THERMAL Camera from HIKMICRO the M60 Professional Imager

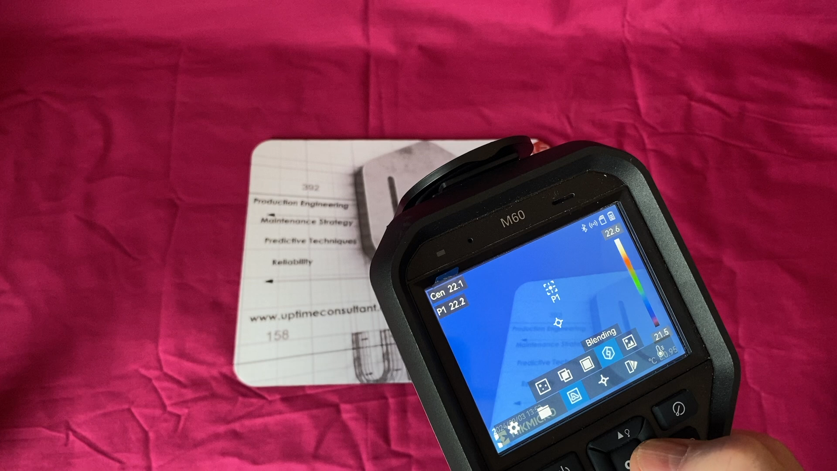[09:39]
is a blending one i don't know whether i'd ever use it you can blend the thermal image by 25
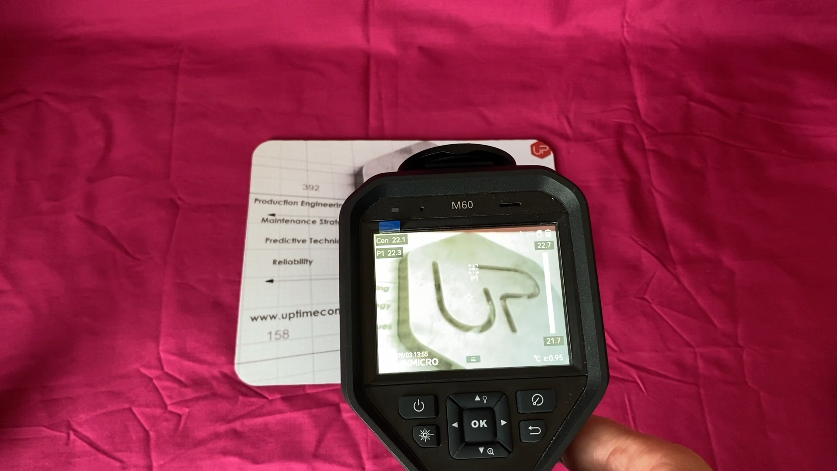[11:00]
On screen: spot 22.1°C
apparently four hours a piece so you've got eight
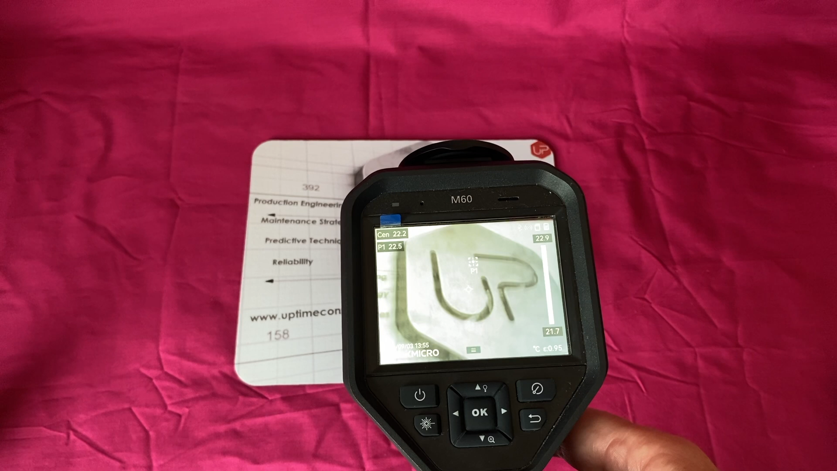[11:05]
On screen: scale top 22.9°C, scale bottom 21.7°C
hours of battery charge you can carry with you the other buttons are for this is manual
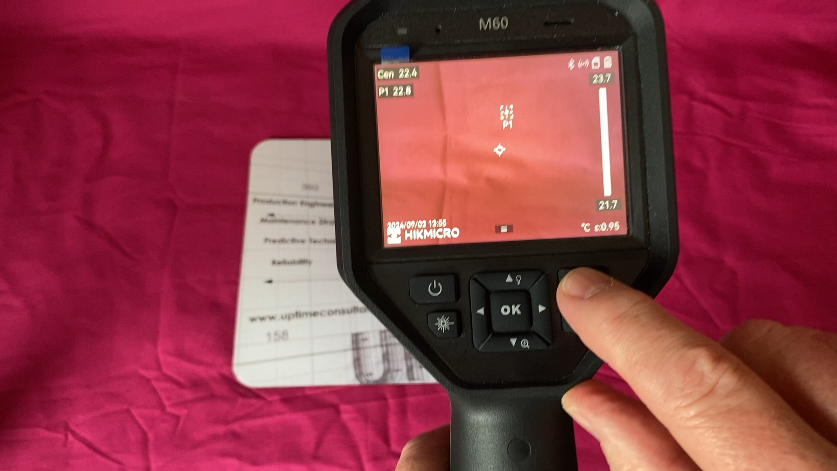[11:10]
On screen: spot 22.4°C, scale top 23.7°C, scale bottom 21.7°C
calibrate so if you ever want to well it's actually calibrate now automatically
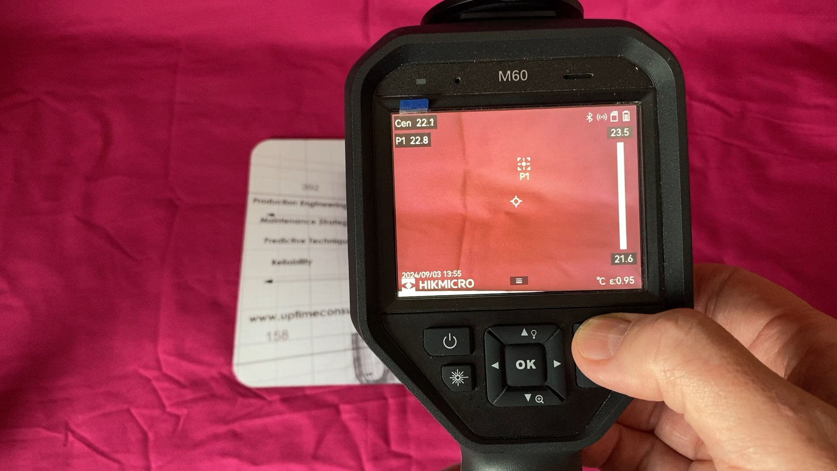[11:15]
On screen: scale top 23.5°C, scale bottom 21.6°C
if ever want to calibrate that you press here this is a return button this
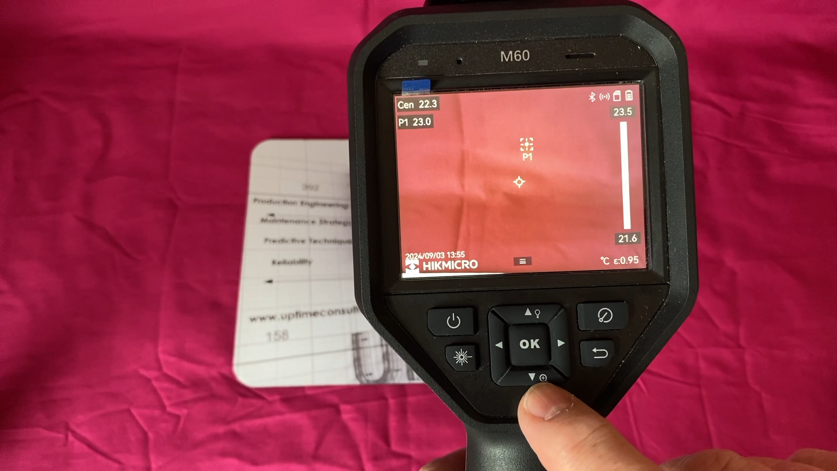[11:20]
On screen: spot 22.3°C, scale top 23.5°C, scale bottom 21.6°C
one this one up here is that light button again we can turn on
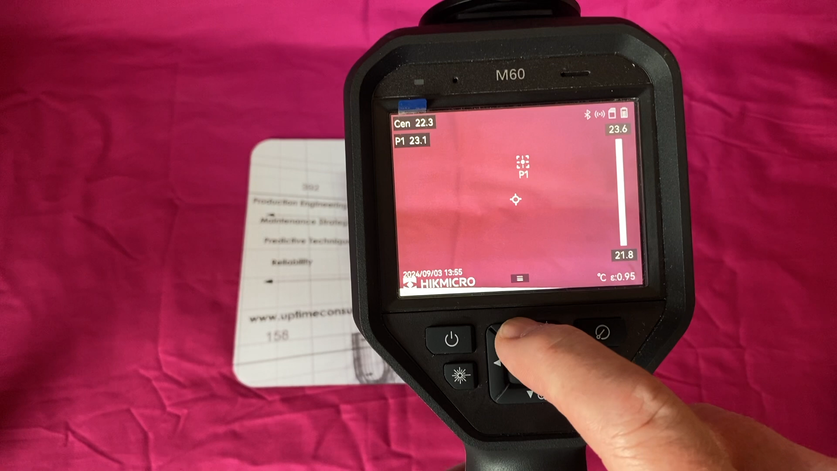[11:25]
On screen: scale top 23.6°C, scale bottom 21.8°C
from here or from the drop down screen this one here with a
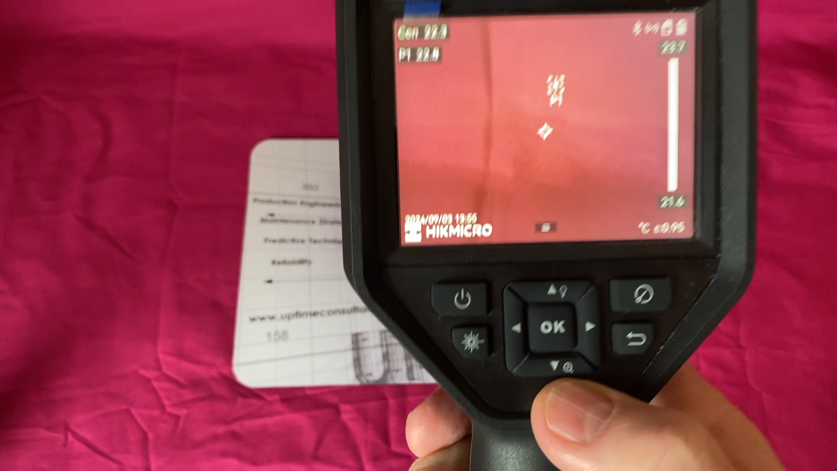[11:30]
little uh magnifier on it if we're looking at um let's actually
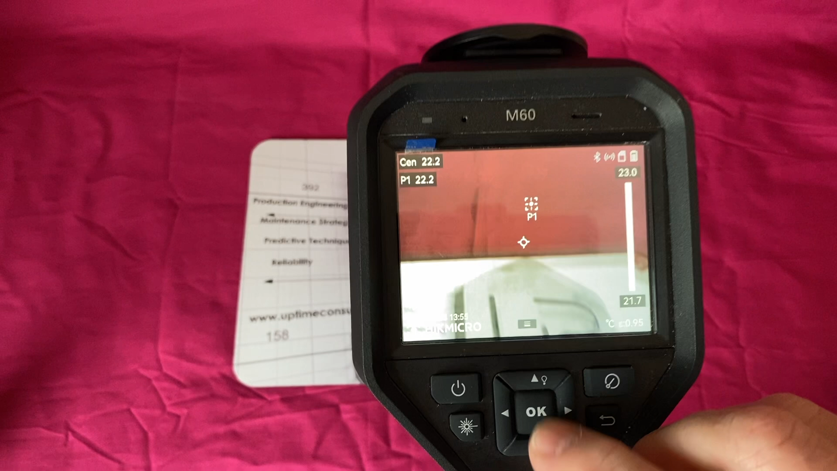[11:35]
On screen: scale top 23.0°C, scale bottom 21.7°C
go into thermal so we can see it better go back into thermal and we will choose
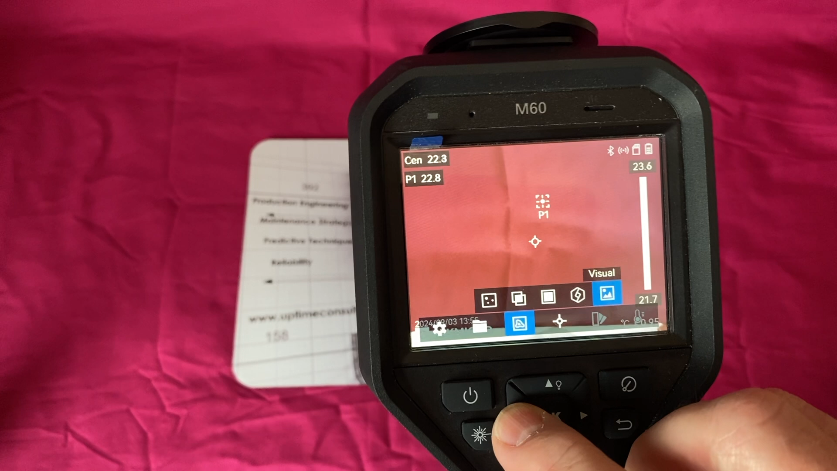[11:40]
fusion and we're okay with the correction
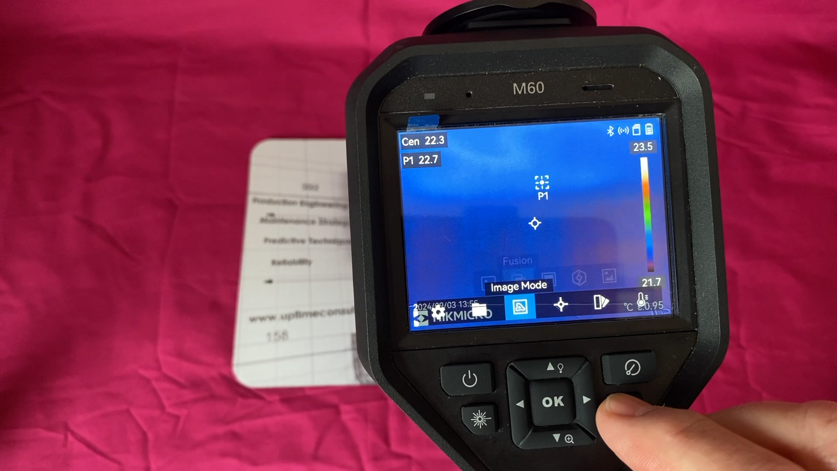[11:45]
On screen: scale top 23.5°C, scale bottom 21.7°C
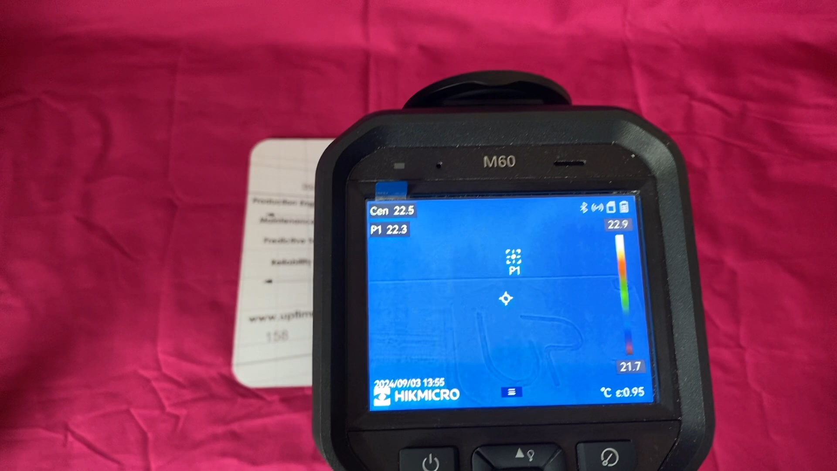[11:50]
On screen: scale top 22.9°C, scale bottom 21.7°C
uh this one here uh this one here so if i put it on that up of uptime there and then start pressing this uh pressing this button
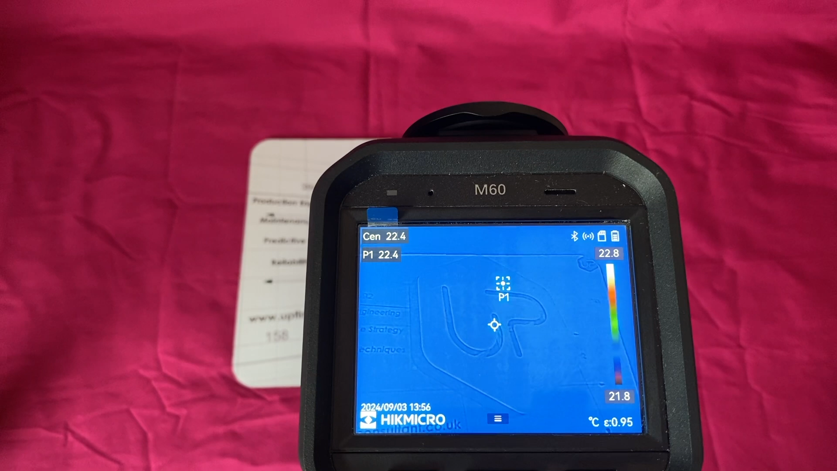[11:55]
On screen: spot 22.4°C, scale top 22.8°C, scale bottom 21.8°C
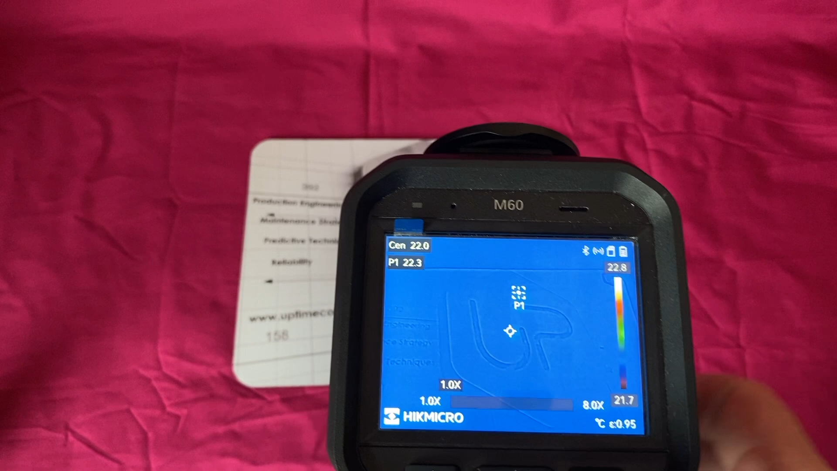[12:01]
On screen: scale top 22.8°C, scale bottom 21.7°C
and then if we press it to the right it will digitally
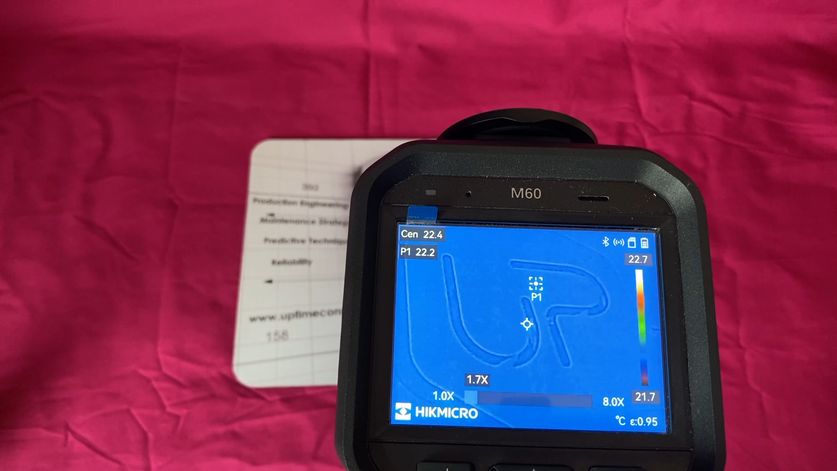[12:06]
On screen: scale top 22.7°C, scale bottom 21.7°C
zoom in to a point of interest
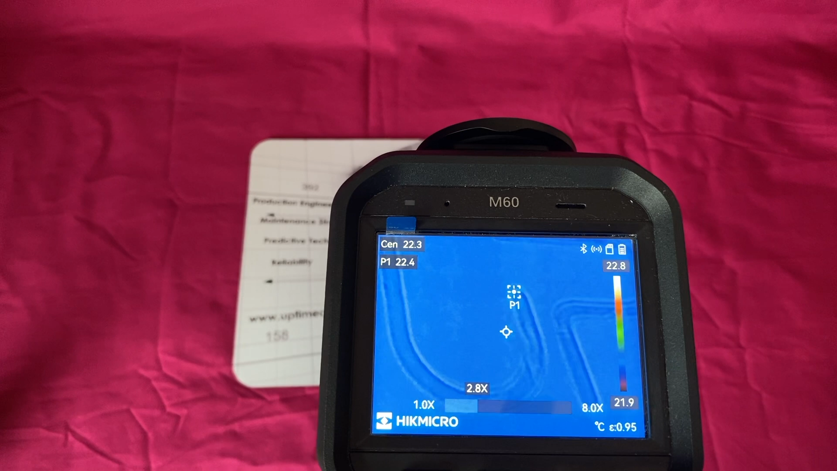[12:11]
uh up to eight times digital zoom now uh how useful that
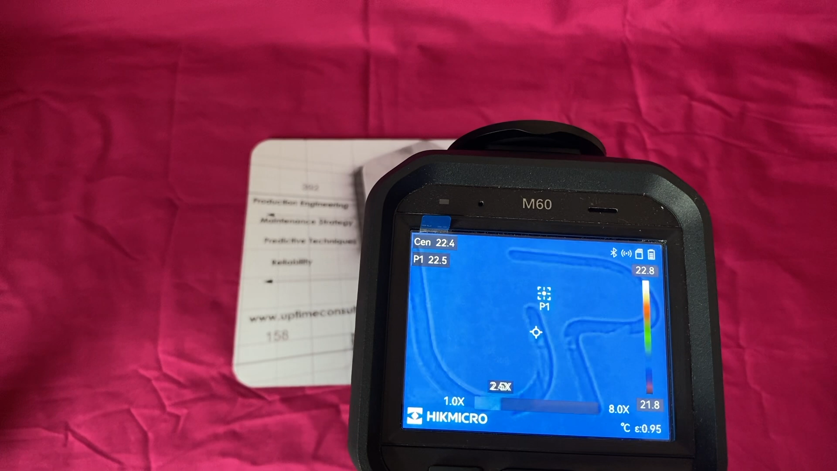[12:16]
On screen: scale top 22.8°C, scale bottom 21.8°C
is i i haven't really tested it in the real world what it does it digitally zoom so you
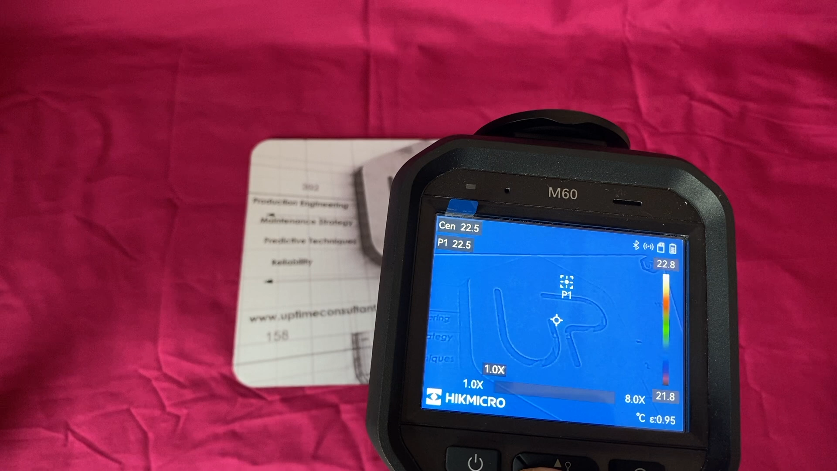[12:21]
lose some clarity uh but you get closer to your uh
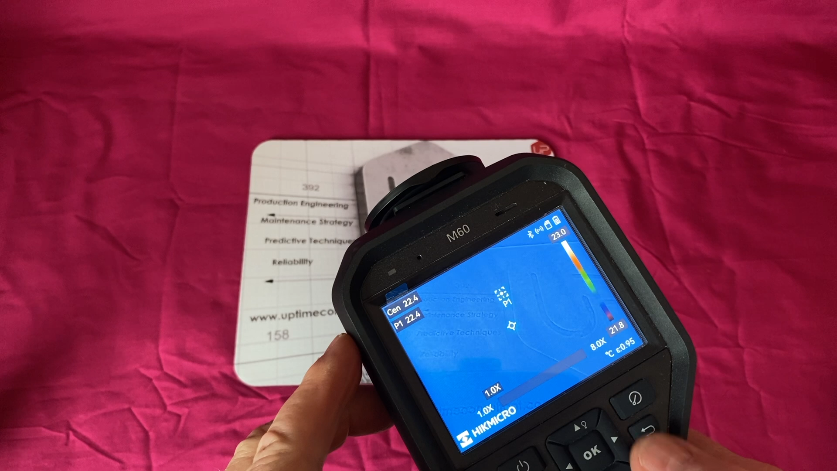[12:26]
On screen: spot 22.4°C
your assets so i think i might use it um if i